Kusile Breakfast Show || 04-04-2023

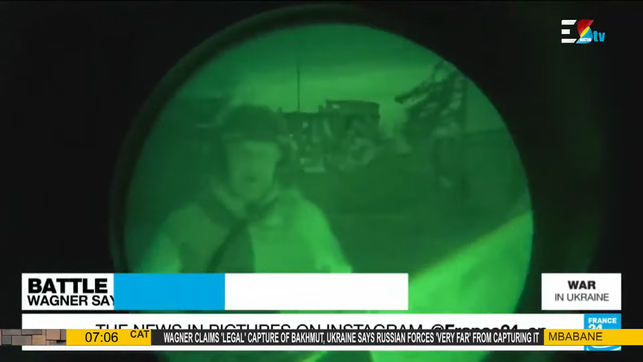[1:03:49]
In the middle of the night, the head of Russia's Wagner mercenary group appears in this video.
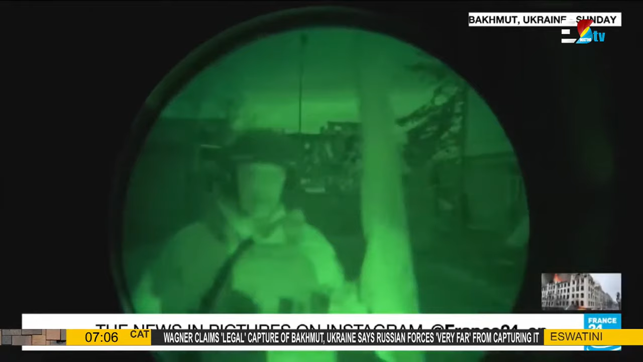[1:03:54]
He claims legal control of Bakhmut after months of bitter, bloody fighting. The city's administration building is behind me.
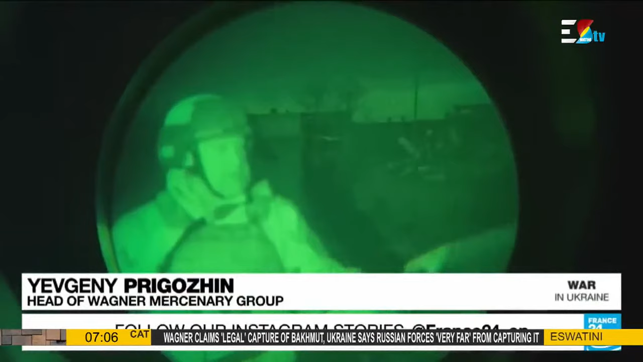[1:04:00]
This is a Russian flag. Legally, Bakhmut is ours, but the enemy remains in the western districts.
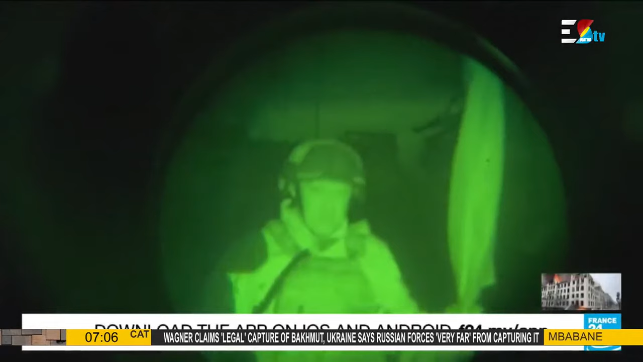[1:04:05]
Ukraine insists its army still holds the city.